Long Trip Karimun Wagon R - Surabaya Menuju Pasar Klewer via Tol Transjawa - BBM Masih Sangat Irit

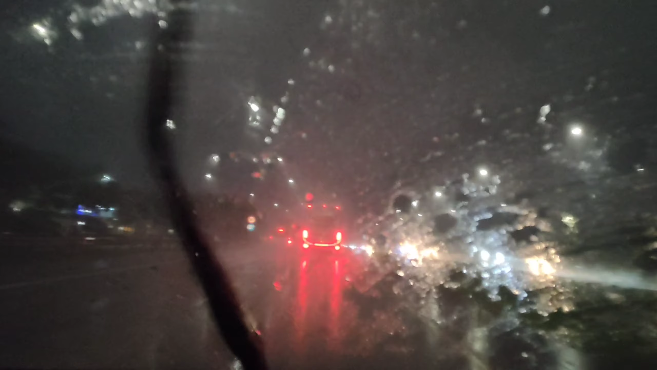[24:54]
Awas, lampu aja nyalakan. Sudah jelas, guys. Level maksimal wipernya. Nah, ini ya tutorial lampu aja di saat hujan deras. Kalian sudah tak berikan video buahnya. Saat hujan deras wajib hajat ya, hukumnya wajib loh ya.
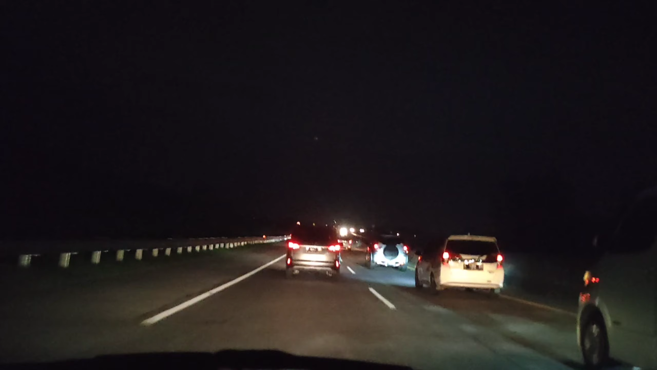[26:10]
Padat-padat, cuman lari 60 nih merambat. Semuanya pulang. Besok sudah kerja soalnya guys. Ini semuanya pulang mudik. Loh, sudah kanan nih loh. Loh, siya nong wempel. Tigra, ini maju di suruh. Oh ya, gak suapar. Iya. Iya kan mau. Ada cara gak depan ini.
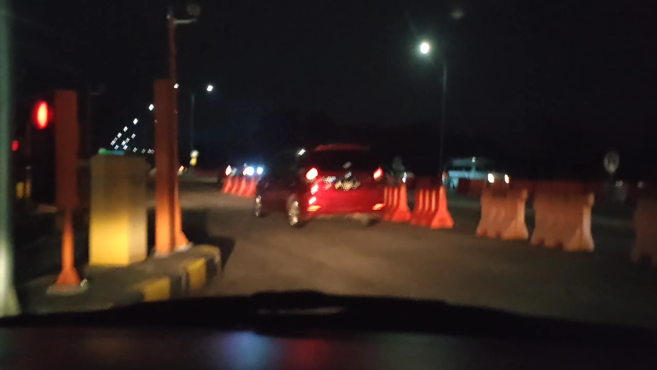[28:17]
Dan kanan, perhatikan kanan. Ya, masuk naik.
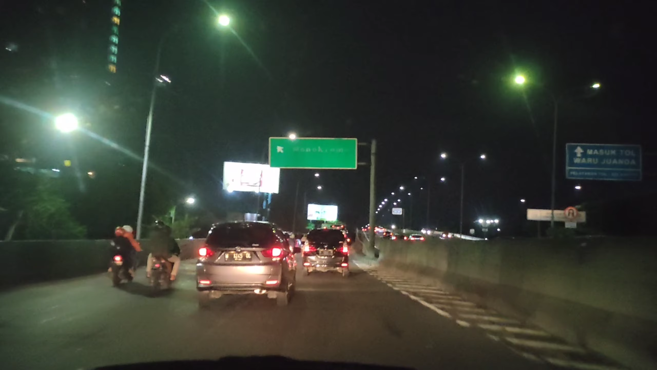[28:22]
Alhamdulillah guys, sampai Cito. Ini di Cito. Nah, Bundaran Waru.
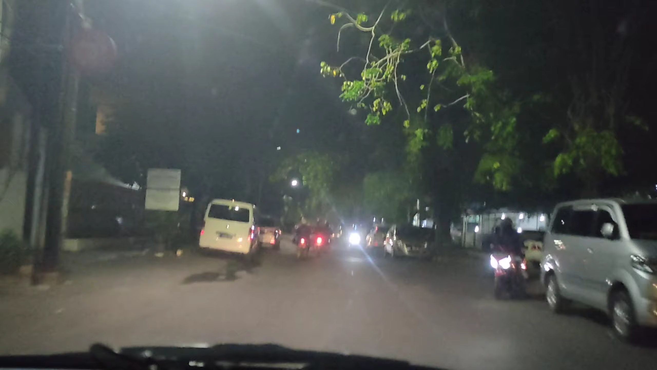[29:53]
cek aja. Kita masuk, nah ini dia, belah kanan. Oke, kosong, yuk tarik.